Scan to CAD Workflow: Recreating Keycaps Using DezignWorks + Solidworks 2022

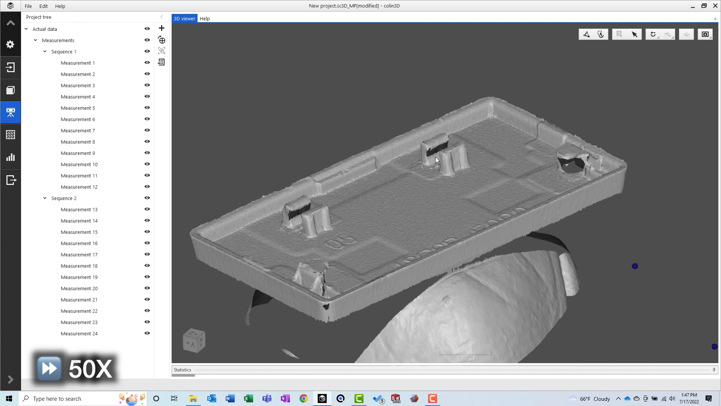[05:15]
The rotary stage helps make this process efficient by taking one scan at each rotation position.
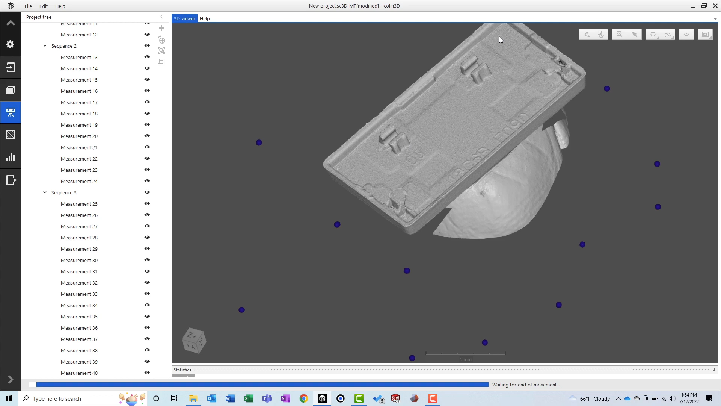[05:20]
I'm always amazed by the quality of scan data produced by structured light 3D scanners.
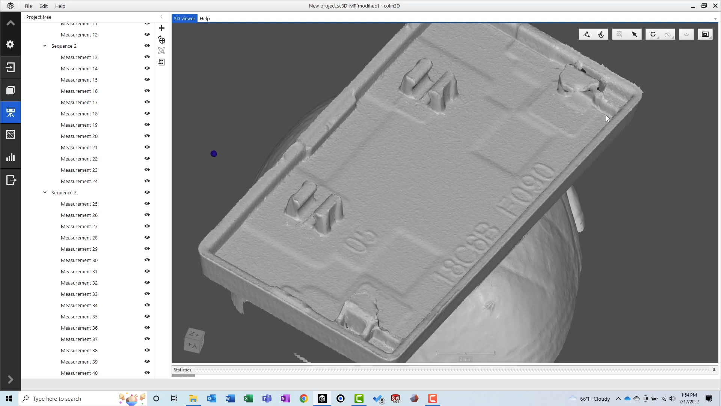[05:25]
Features barely visible to the naked eye become much more clear when they are scanned.
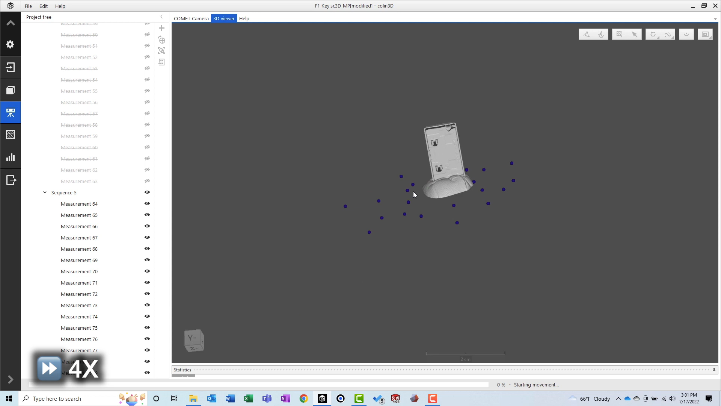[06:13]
Once all of the scans were collected, we needed to align them to one another and perform some cleanup.
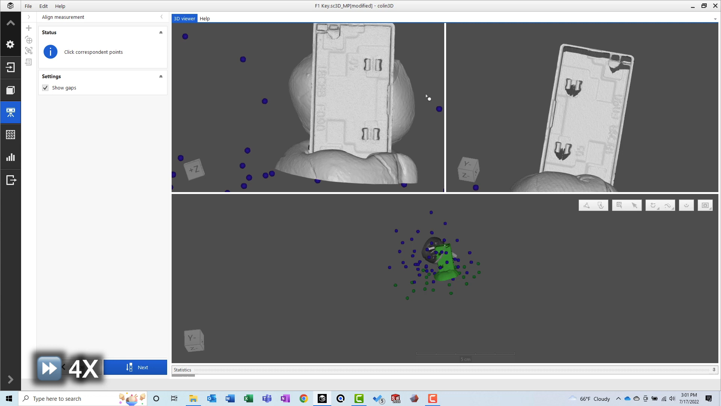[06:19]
Since the part was too small for target stickers, we used some common points on the scanned part to align the scans to each other.
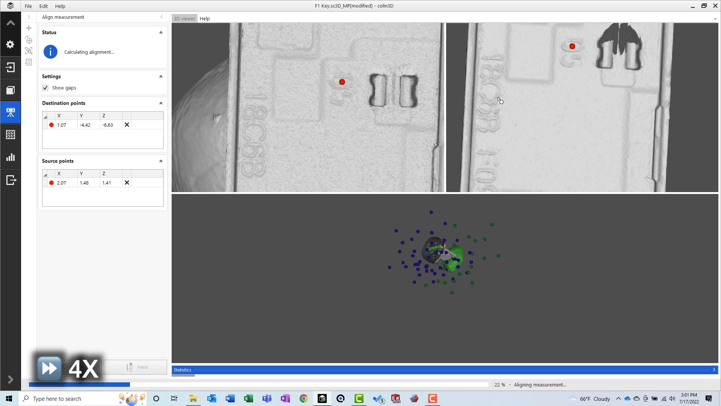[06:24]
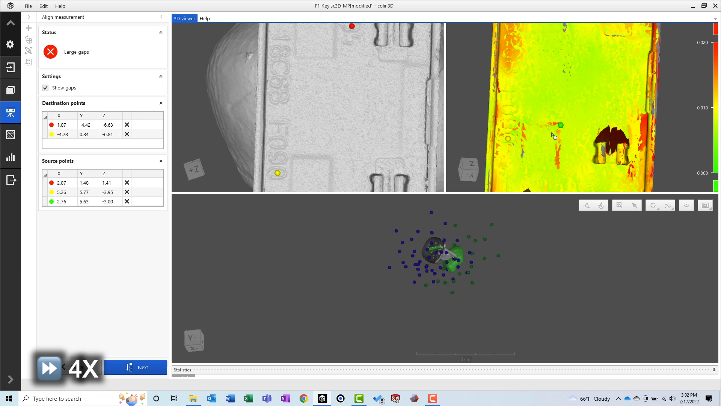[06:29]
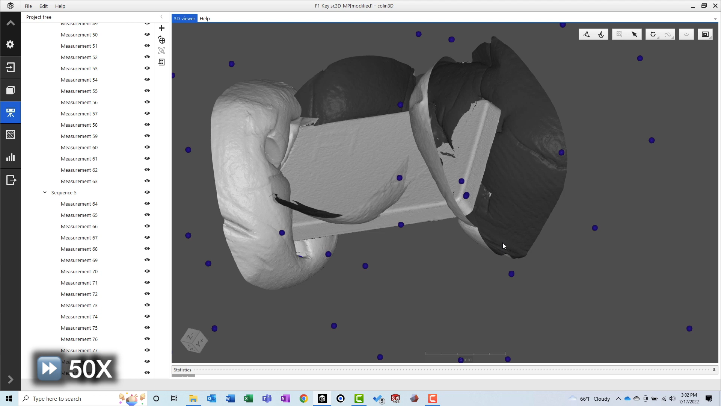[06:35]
Then we manually selected and deleted scan data collected on the sticky tack, leaving only the keycap scan data.
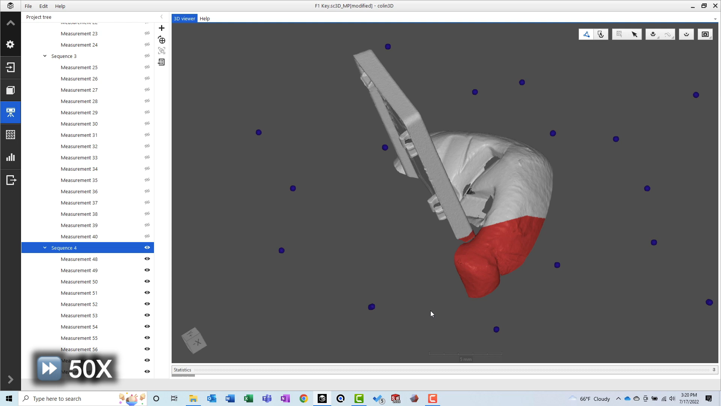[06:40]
And after performing a final global optimization, we created a mesh.
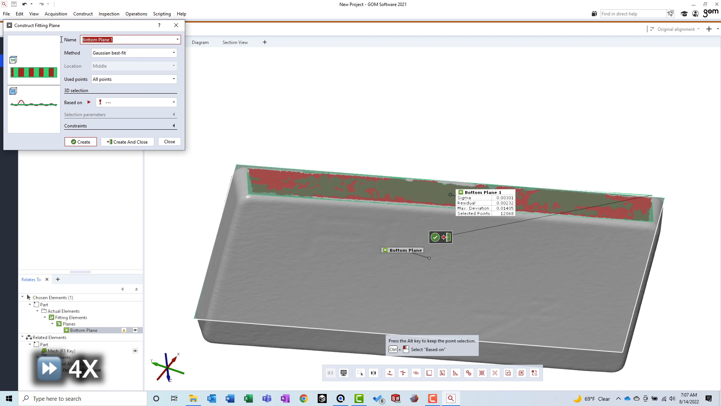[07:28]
To do this, I used GOME Inspect's built-in tools to create features on the mesh.
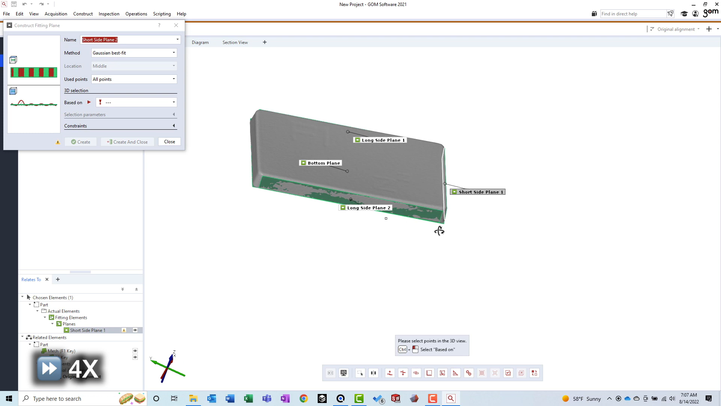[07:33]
Then, I constructed an alignment using these features.
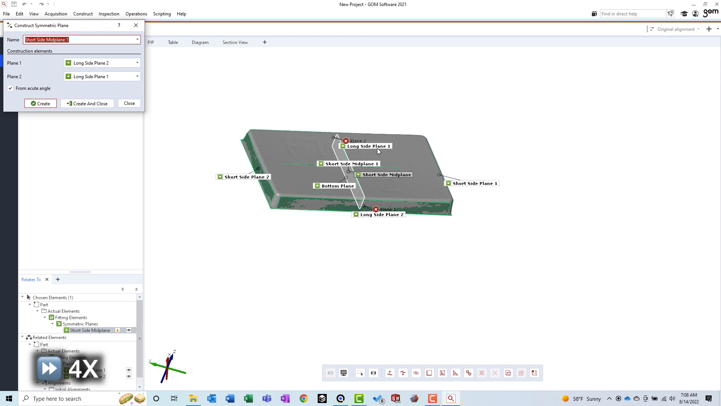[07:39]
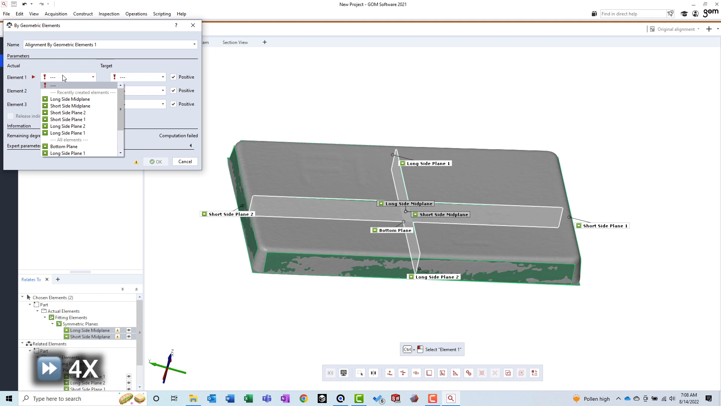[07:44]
Before accepting the new alignment, I displayed the new coordinate system in the 3D view to confirm it was where it needed to be.
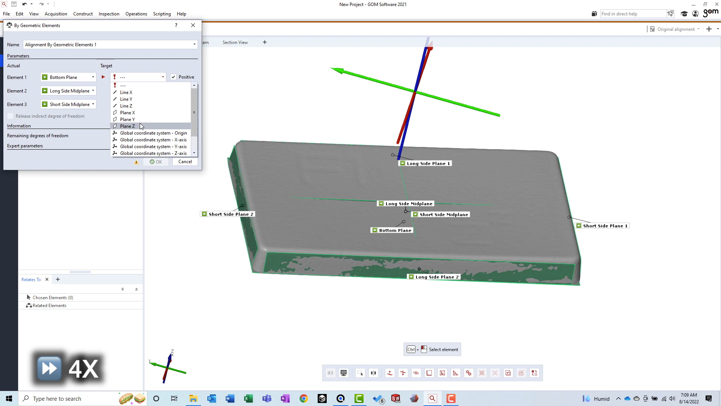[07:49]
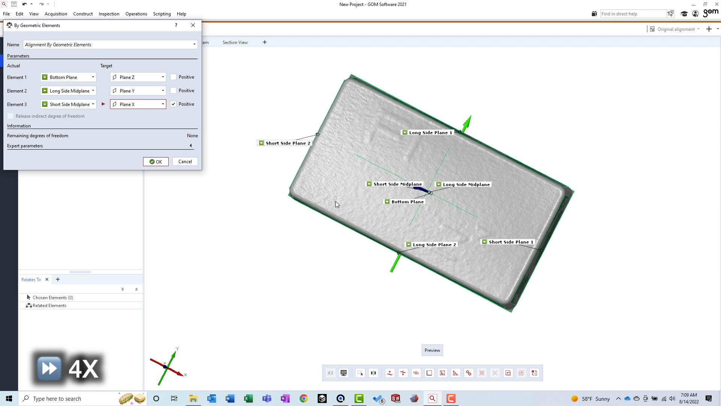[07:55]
I also performed a smoothing operation in GOME Inspect. The purpose of this was to make feature extraction go more smoothly downstream.
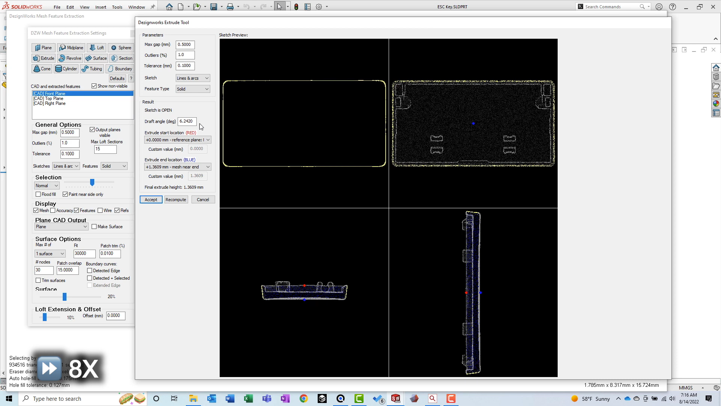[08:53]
Next, I used DesignWorks to extract a sketch from the outer surface.
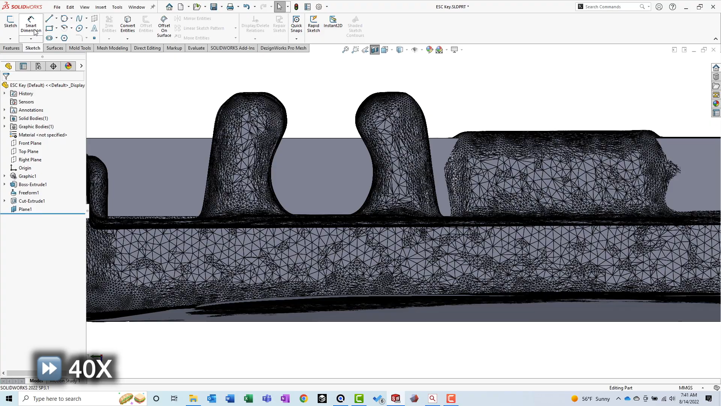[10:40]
I chose to model the two LEGO hand-looking features first.
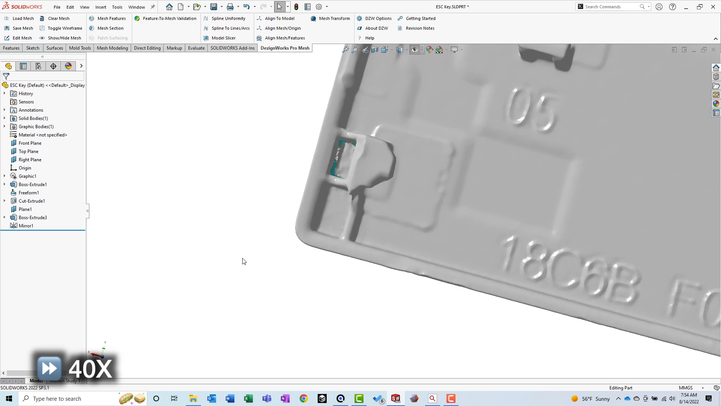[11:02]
The other features holding the keycap to the mechanism are small overhangs in each of the corners.
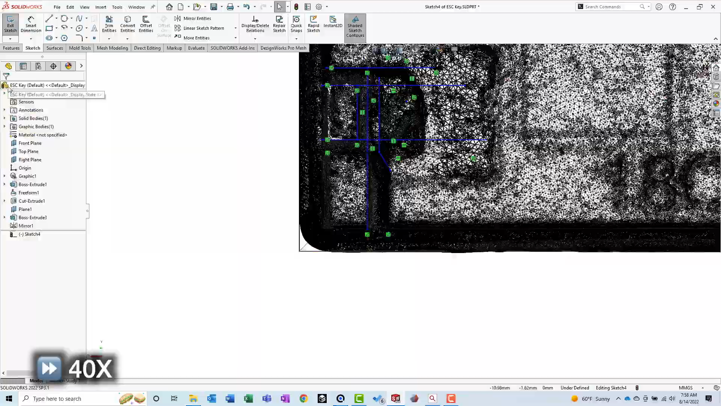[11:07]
There are probably a few different ways these features could be modeled, but I chose to use three extrusions stacked on top of each other.